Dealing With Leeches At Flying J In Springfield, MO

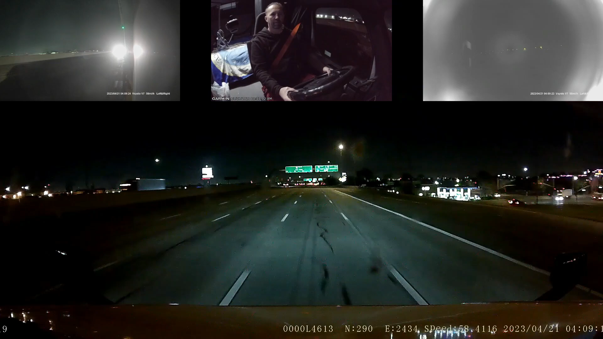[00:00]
good morning everybody and today is Friday morning just a little bit after 4 a.m. local time 409 looks like we are currently southbound on interstate 15 coming up on I-10 right now right here at the Fontana and Ontario border California coming over
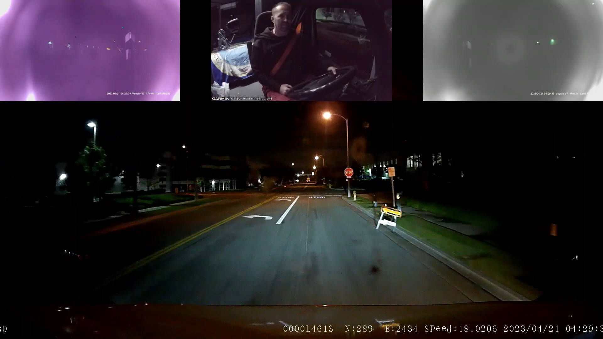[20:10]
I think this is where I'm going to be exiting from yeah it's exit only I see signs on there saying exit only all right this is going to be fern right here we're going to make a right turn and there should be a entrance over here on the north end of the building let's see which way this car is going first because I need that left turn lane okay I do kind of remember this going on here last time I was here um but yeah anyway